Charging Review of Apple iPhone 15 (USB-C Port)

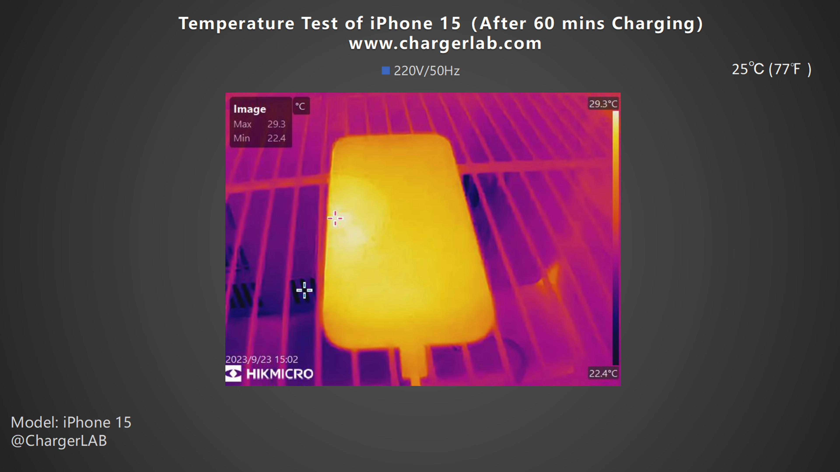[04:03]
On screen: scale top 29.3°C, scale bottom 22.4°C
The back is 29.2 degrees Celsius. As we can see, the highest temperature is about 36.9 degrees Celsius, which won't exceed your body temperature.